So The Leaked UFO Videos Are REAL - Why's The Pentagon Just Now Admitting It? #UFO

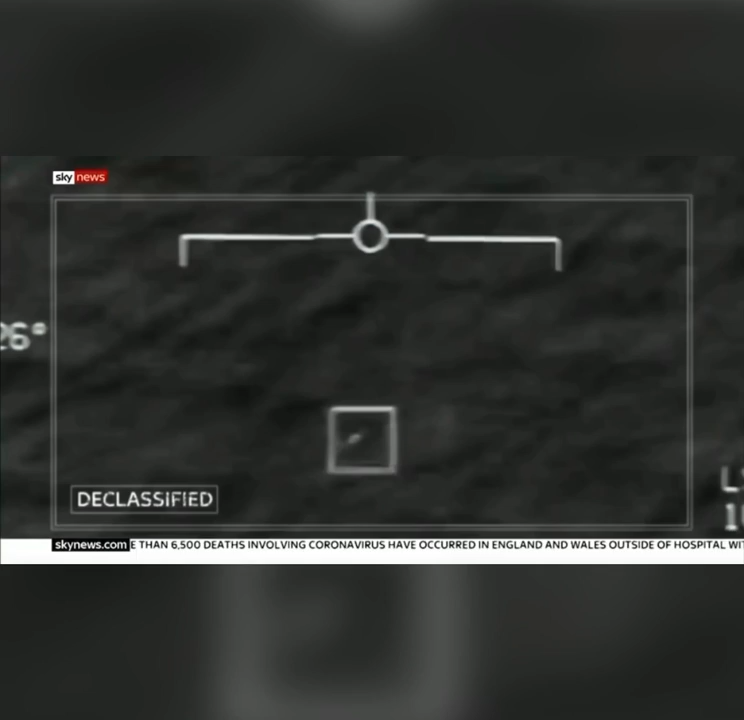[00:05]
Department of Defense, these are unidentified aerial phenomena, videos which add fuel to the belief of sun.
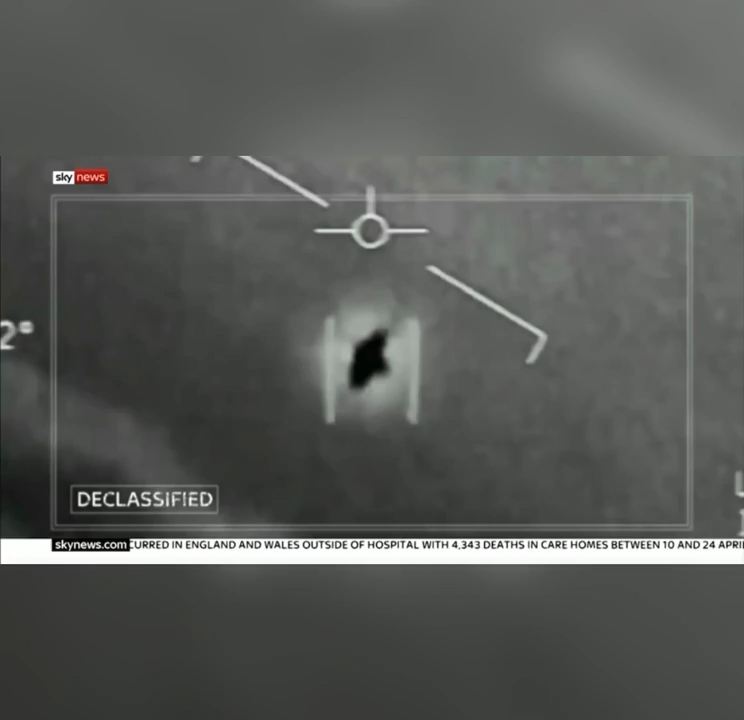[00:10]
We are not alone. In night vision video from a Navy destroyer, a mysterious flying triangle above the deck of the ship.
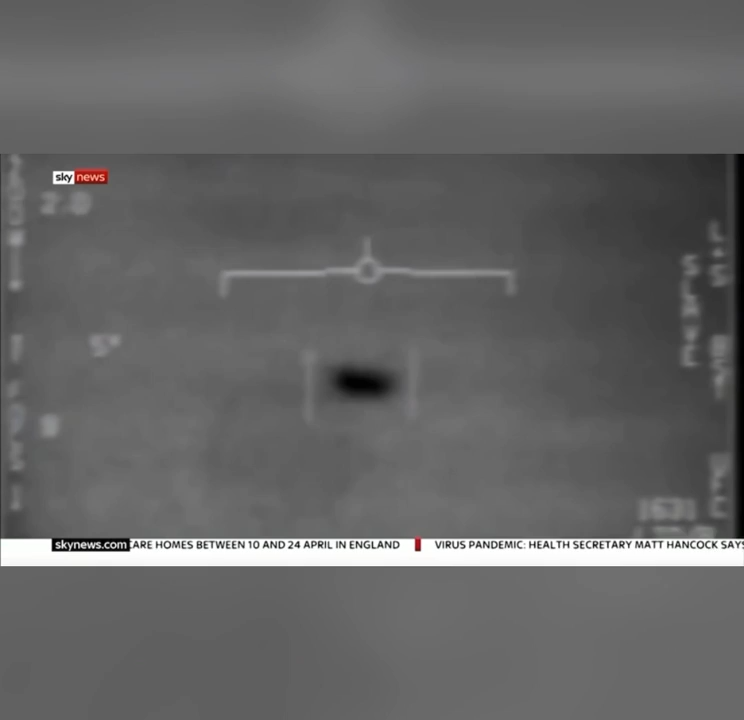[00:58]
The first incident was filmed off the California coast in 2004, an oval shape hovering.
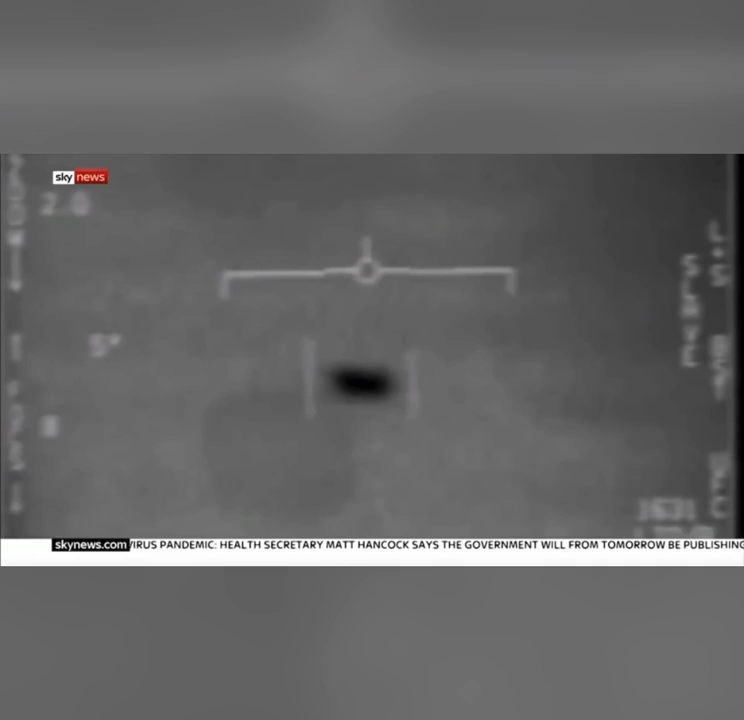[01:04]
And in the words of the Navy pilot who recorded this, not behaving by the normal laws of physics.